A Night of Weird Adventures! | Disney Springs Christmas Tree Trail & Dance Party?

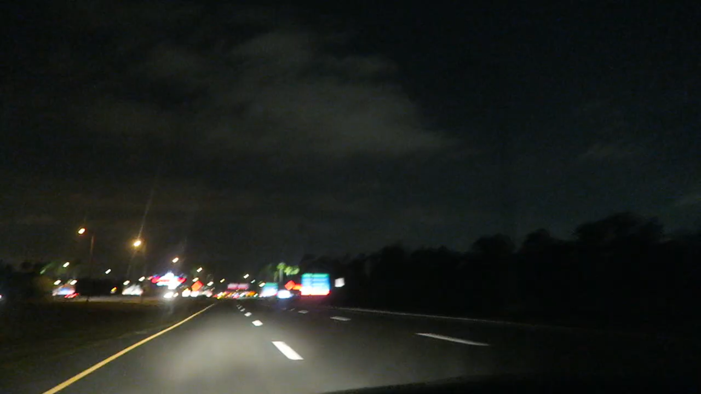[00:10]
Alright, stop number two of the night. We're going to Hollywood Studios to meet Brooke and Mark. And this will be the first time. Oh, look, there's a wreath on the main sign.
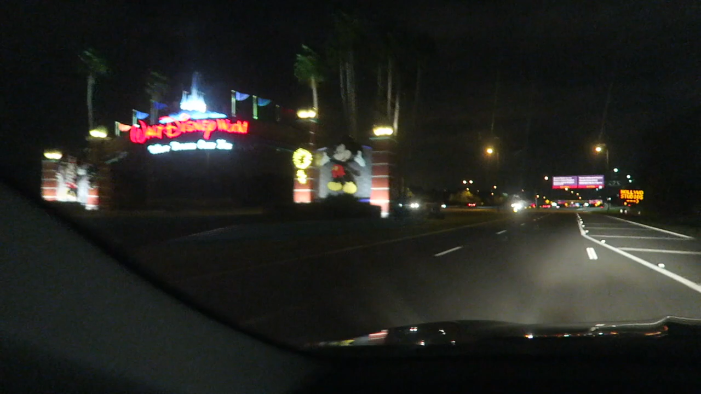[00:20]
This will be the first time that I'm using the new entrance to Hollywood Studios. Super pumped. I thought the annual pass holder Goofy magnet was here, but that is at Epcot. Oops. There's a fancy new big old curve you do to get into it. It's like I'm going towards ESPN, a wide world of sports or something. Then you do this bank. That's a fancy looking curve over there.
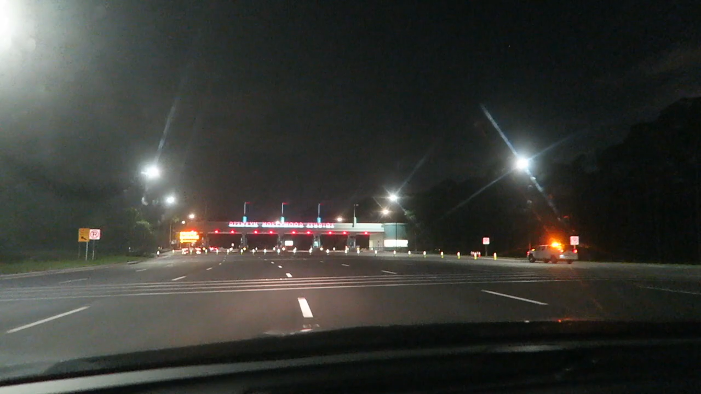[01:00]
I'm confused, but this looks good. This looks good, but are they not using it or is it because it's closed because it's late?
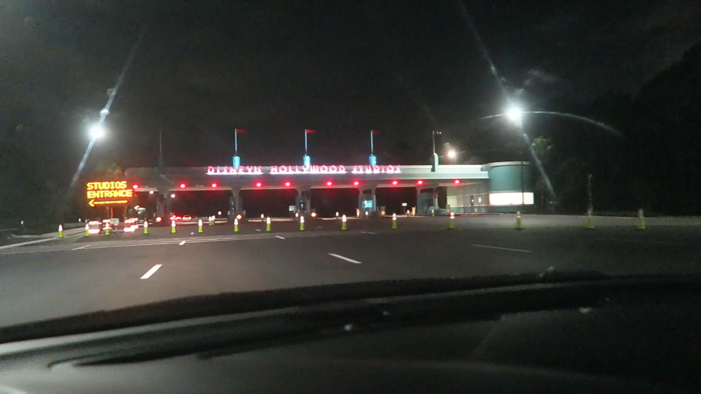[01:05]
The park's only open for another 70 minutes.